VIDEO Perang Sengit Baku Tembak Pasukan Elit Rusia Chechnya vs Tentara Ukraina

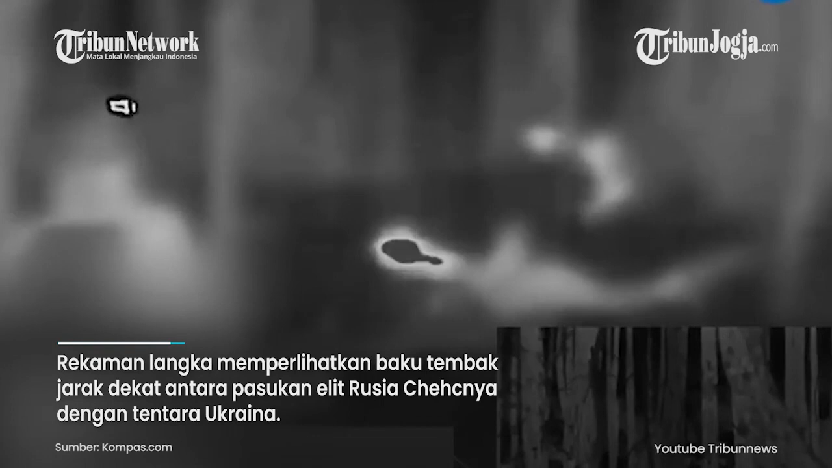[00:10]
jarak dekat antara pasukan elit Rusia Cechnya dengan tentara Ukraina.
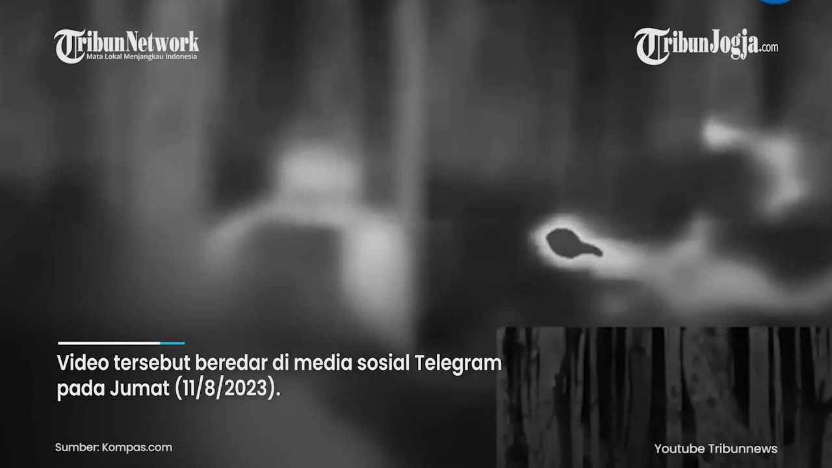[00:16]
Video tersebut beredar di media sosial Telegram pada Jumat 11 Agustus 2023.
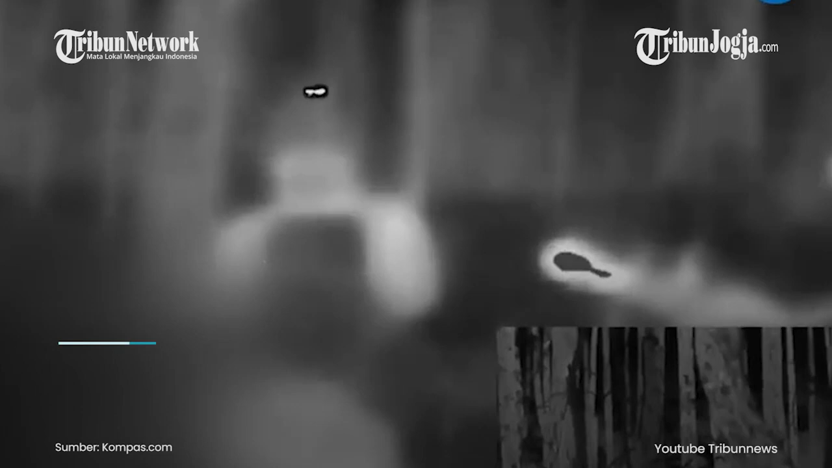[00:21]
Dalam video itu dinarasikan serangan terjadi di hutan Serebriansky pada tengah malam.
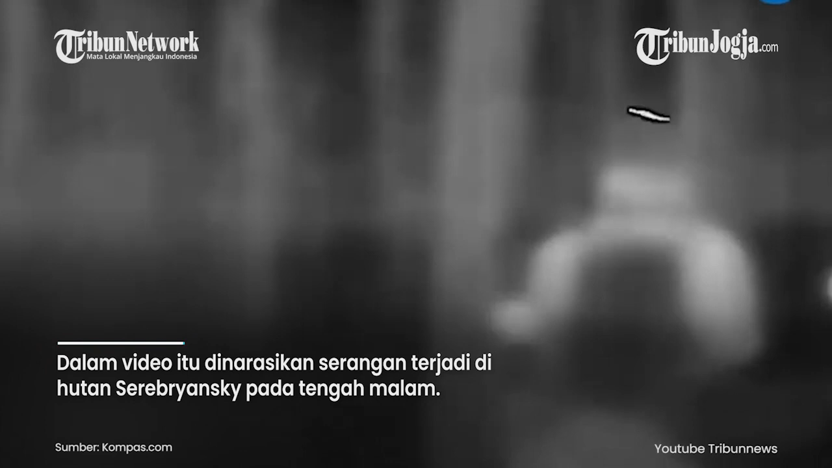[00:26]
Terlihat prajuri Cechnya menodongkan senjata api ke arah tentara Ukraina.
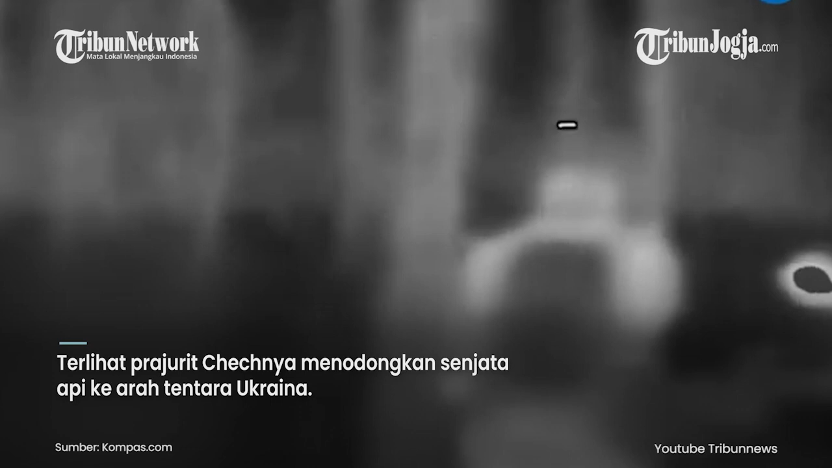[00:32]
Terdengar pula suara tembakan yang beruntun.
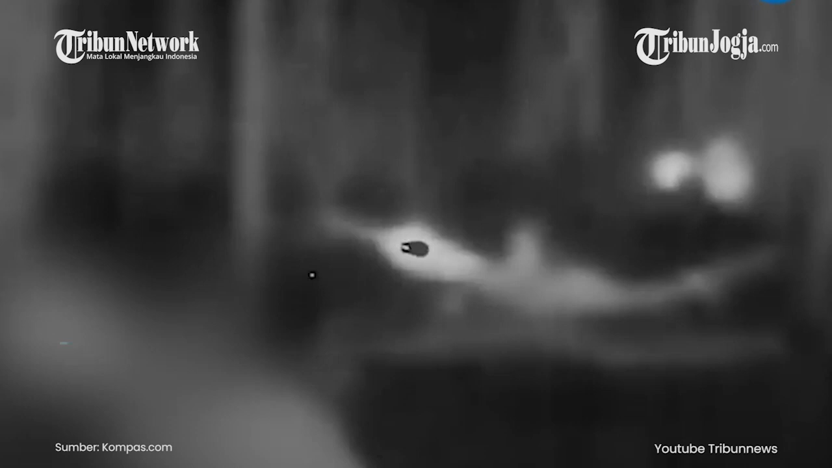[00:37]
Terlebih kepala tentara Ukraina itu ditembak secara berkali-kali hingga tewas.